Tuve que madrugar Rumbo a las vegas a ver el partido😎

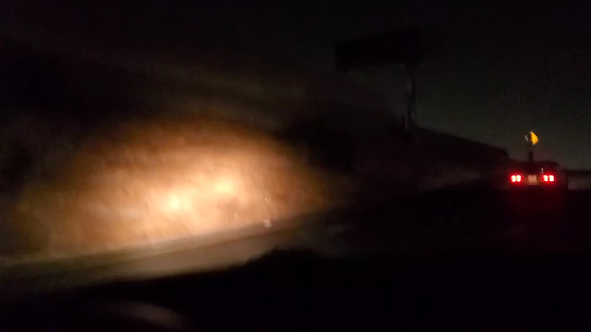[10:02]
pero pues voy yo solo, pues yo tengo que grabar obviamente. Pues aquí ya me voy a subir al freeway, como le decimos nosotros. Voy a grabar un pedacito aquí, una partecita, el freeway.